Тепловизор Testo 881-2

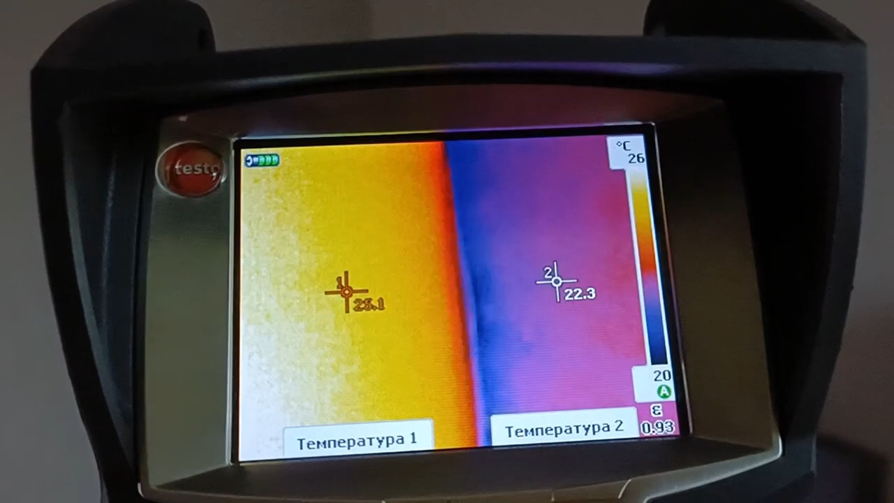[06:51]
On screen: scale top 26°C, scale bottom 20°C
также один из наиболее удобных режимов измерений здесь это холодная горячая .
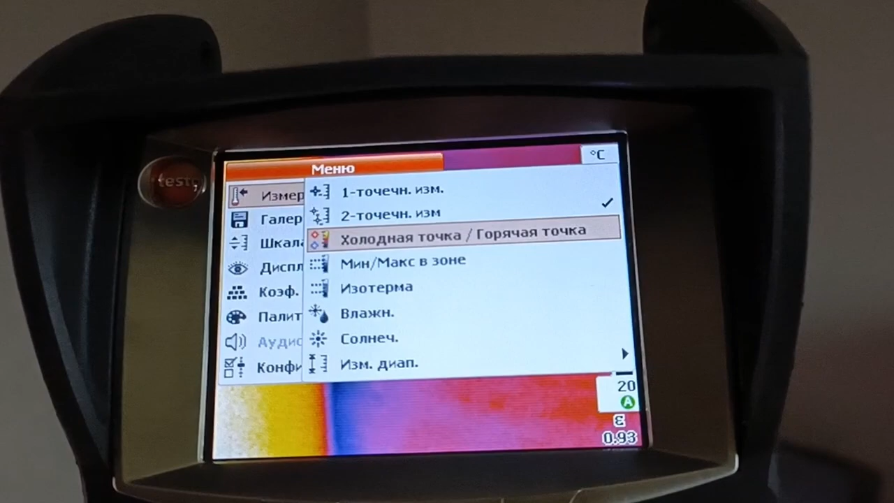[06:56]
сразу на экране показана максимально холодная .
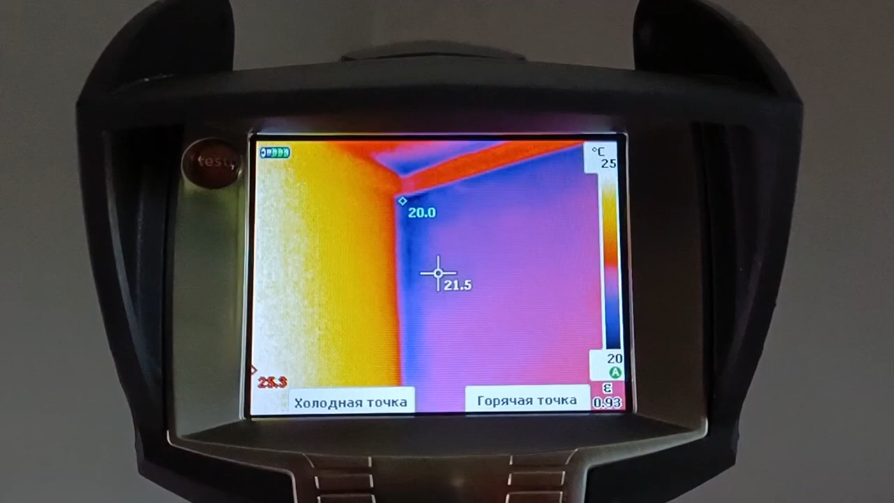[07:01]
On screen: scale top 25°C, scale bottom 20°C
максимально горячая . которую обнаружил тепловизор
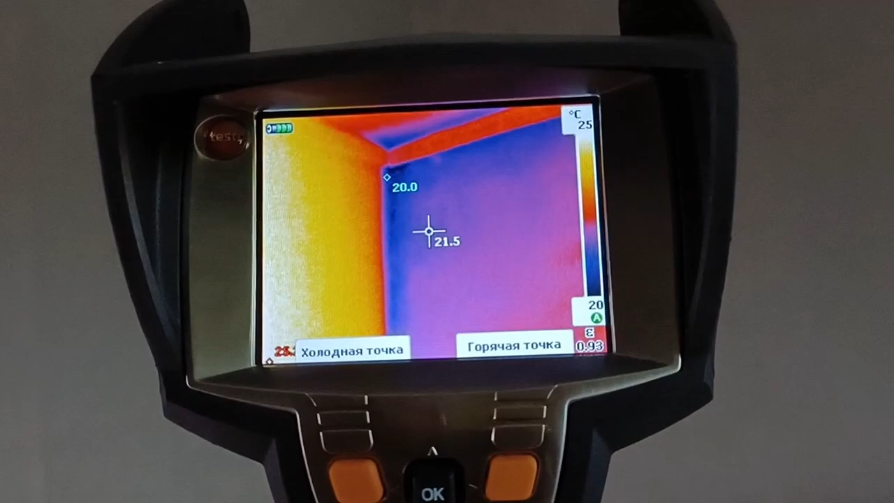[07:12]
On screen: scale top 25°C, scale bottom 20°C
можно сделать сразу фотографию нажимаете на курок делать с фотография неважно на
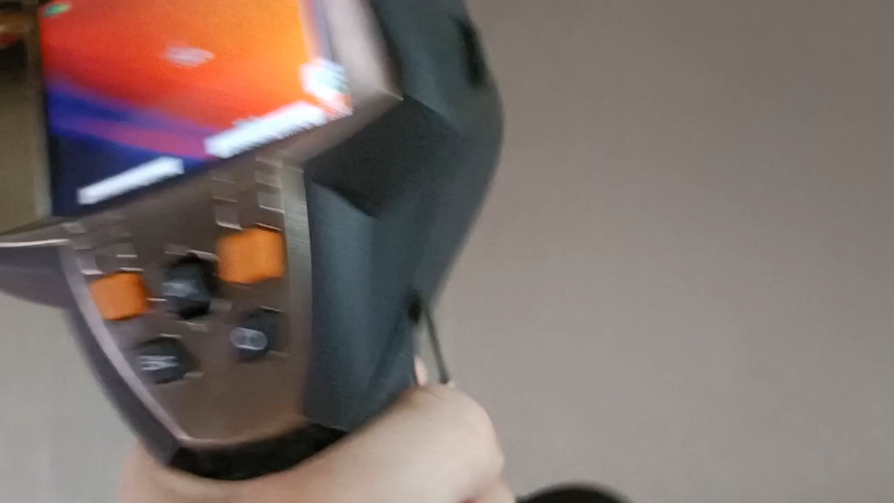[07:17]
самом деле какие точки здесь у вас были выбраны на отображении потом в постобработке в приложении вы можете выбрать
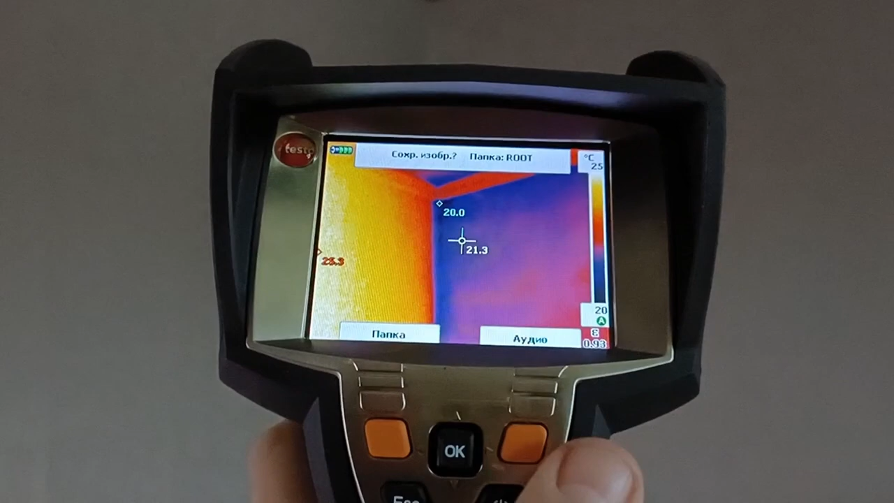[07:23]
On screen: scale top 25°C, scale bottom 20°C
сами точки какие хотите понаставить можно
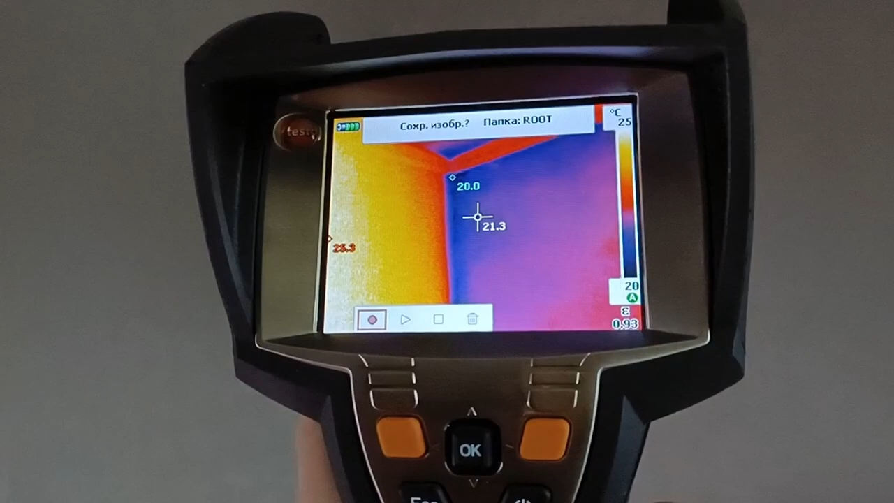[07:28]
записывать аудиозаметки про которые я вам уже говорил вот для того чтобы
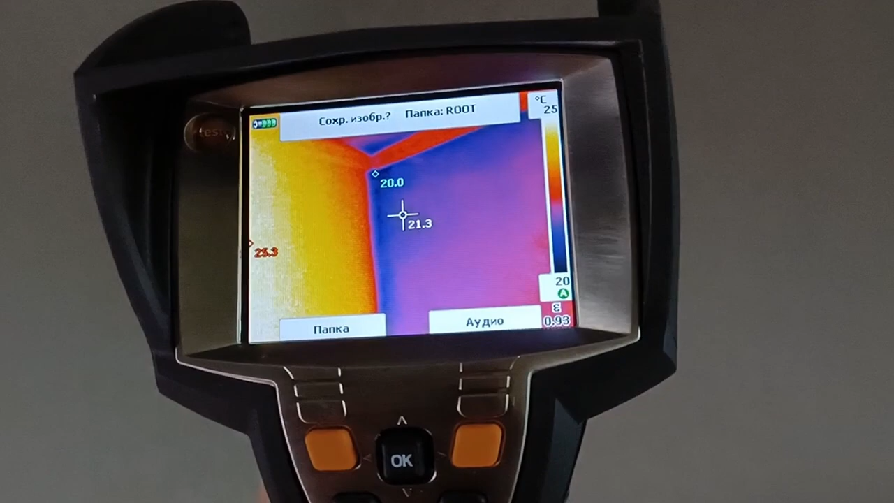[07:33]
On screen: spot 21.3°C, min 20.0°C, scale top 25°C, scale bottom 20°C
сохранить повтор нажимаете курок и изображение сохраняется что
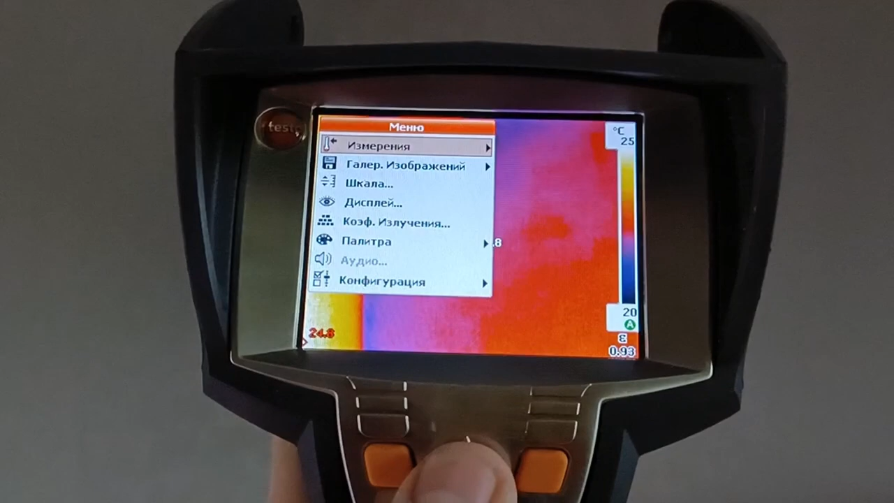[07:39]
On screen: scale top 25°C, scale bottom 20°C
здесь еще есть можно посмотреть изображение сделаны и нажимаете
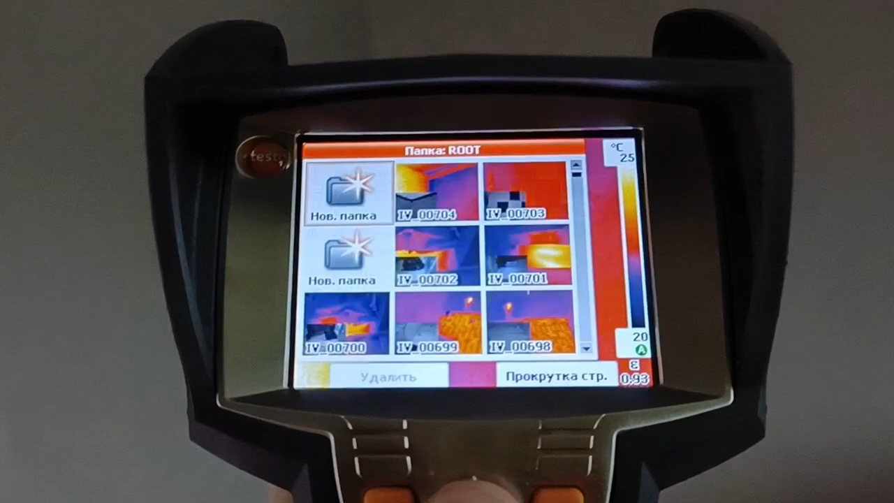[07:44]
показать изображение попадаете в галерею можно создавать папки удалять
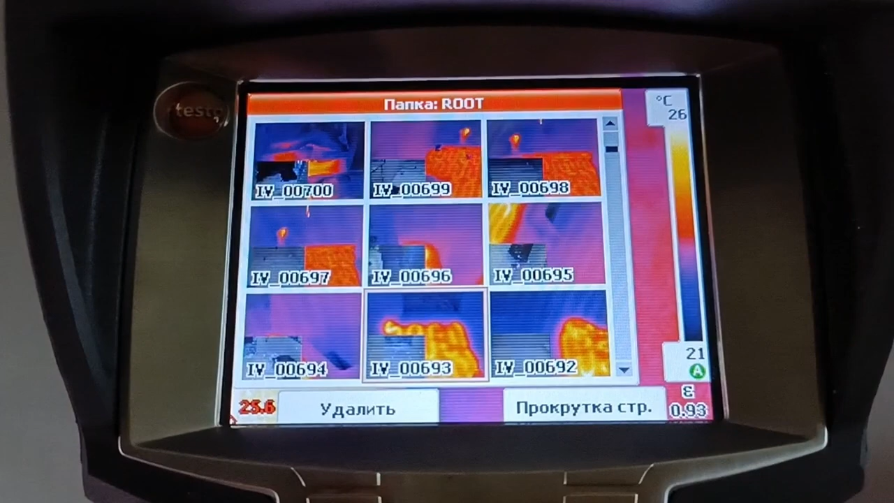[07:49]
папки изображения просматривать когда вы открываете просмотр вы сразу видеть
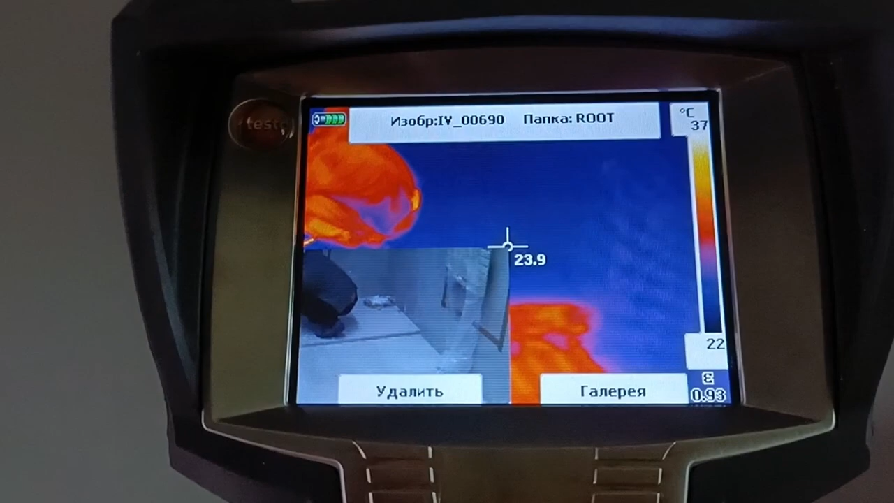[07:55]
On screen: scale top 37°C, scale bottom 22°C
тепловизионную картинку и внизу картинка видимого спектра когда вы будете
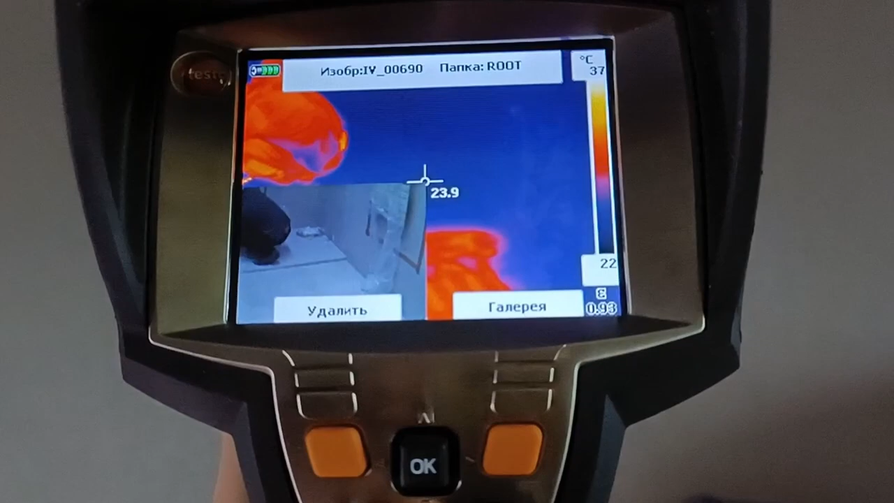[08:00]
On screen: scale top 37°C, scale bottom 22°C
скидывать на компьютер это не будет в таком виде эти два изображения не будет отдельно здесь они просто для удобства
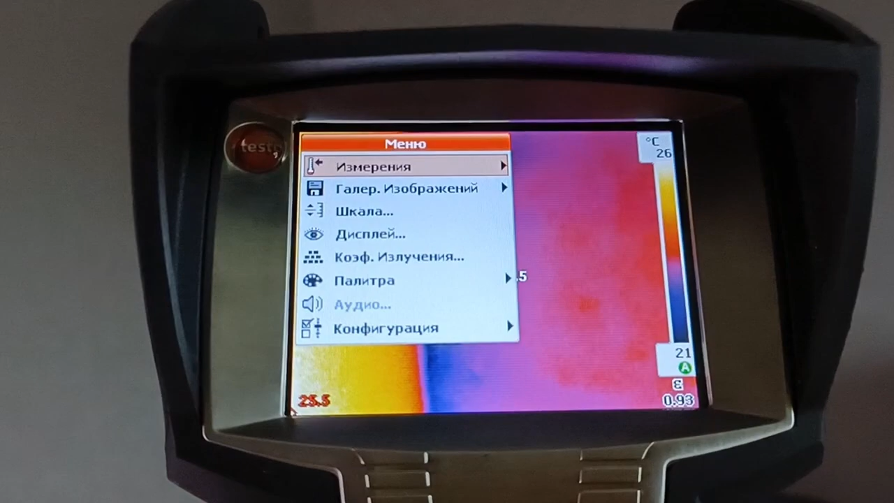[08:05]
On screen: scale top 26°C, scale bottom 21°C
просмотра накладываются друг на друга пожалуйста
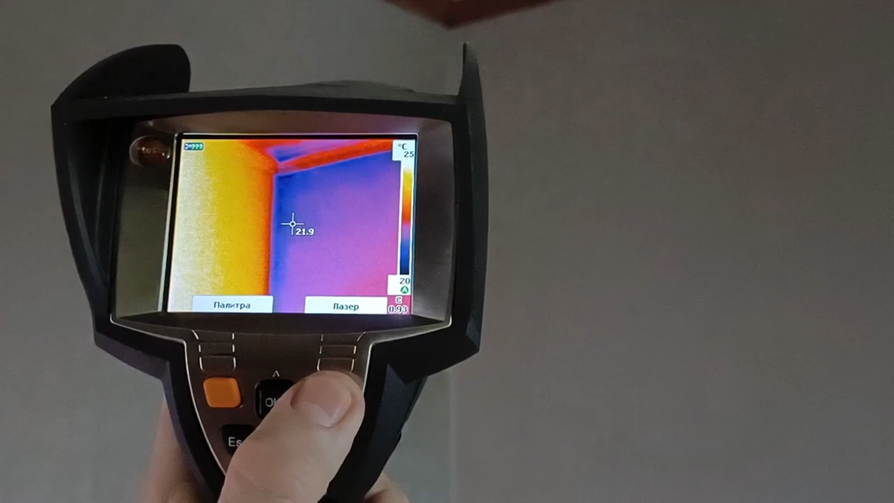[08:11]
On screen: spot 21.9°C, scale top 25°C, scale bottom 20°C
это лазерный указатель на
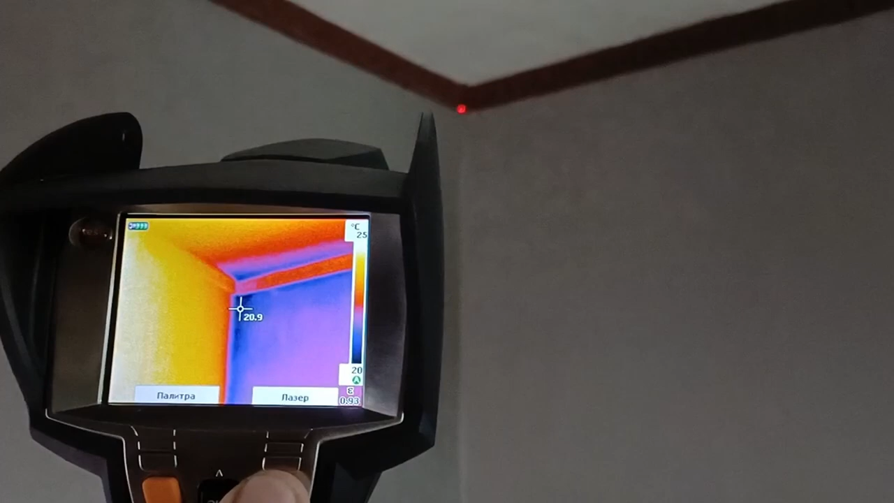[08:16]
On screen: scale top 25°C, scale bottom 20°C
проблемное место что очень удобно можно
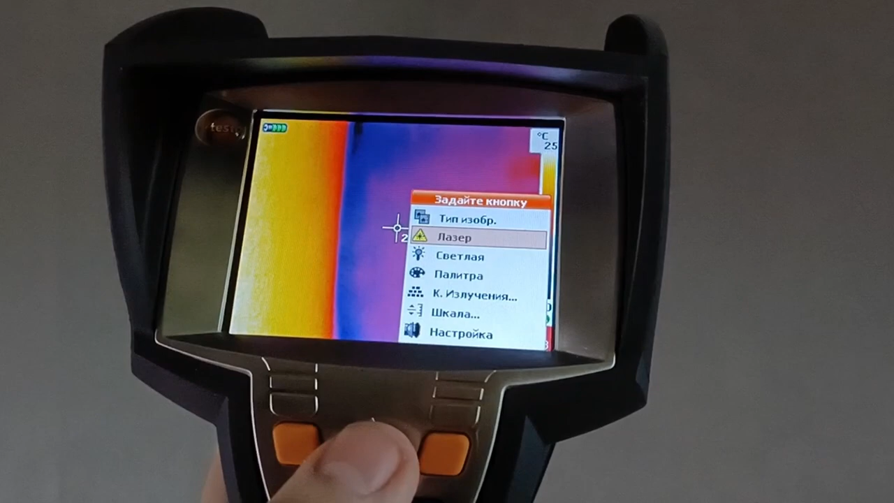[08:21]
включить подсветку подсветка достаточно яркая светодиодная нажимаете
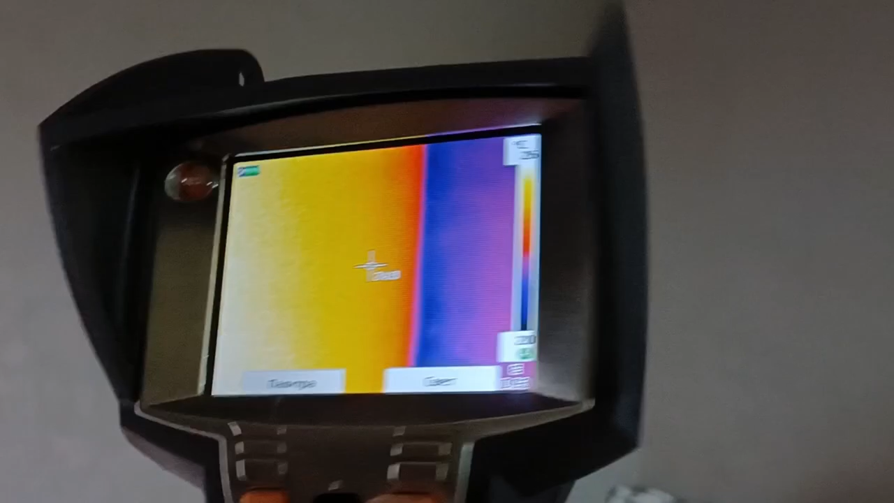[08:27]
кнопочку свет